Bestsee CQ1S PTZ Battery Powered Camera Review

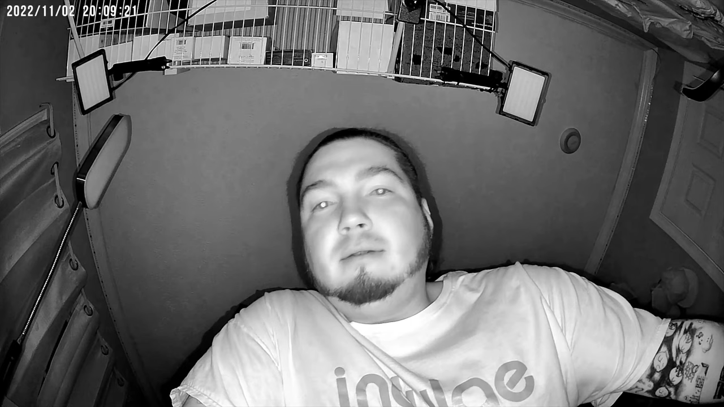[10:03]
this is a nighttime audio video test on the best z ptv camera and